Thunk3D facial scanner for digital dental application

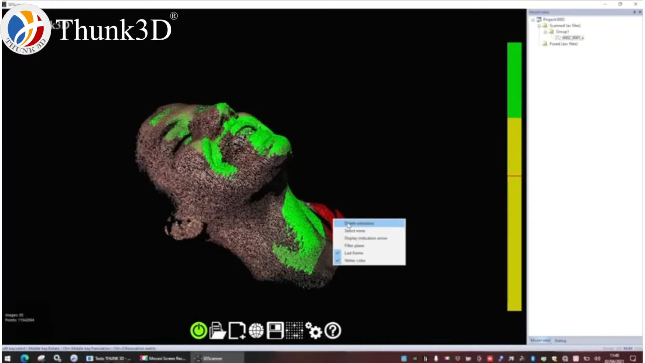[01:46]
Here I'm cleaning the image before
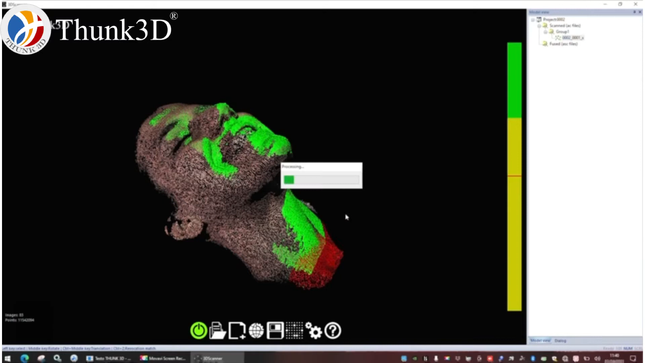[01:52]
generating the file removing the part in order to... I don't want to obtain a file that is too heavy.
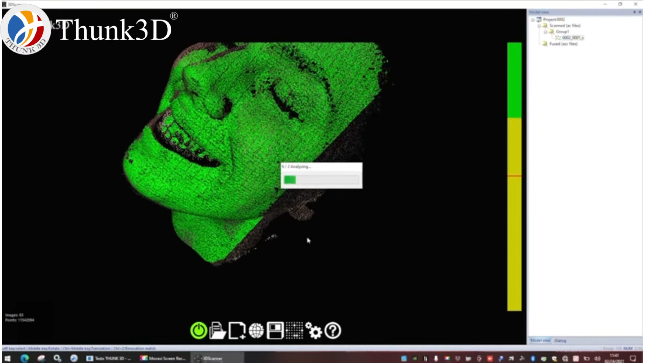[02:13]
More or less we can take 10-15 seconds to take the image and 20 seconds to process the image.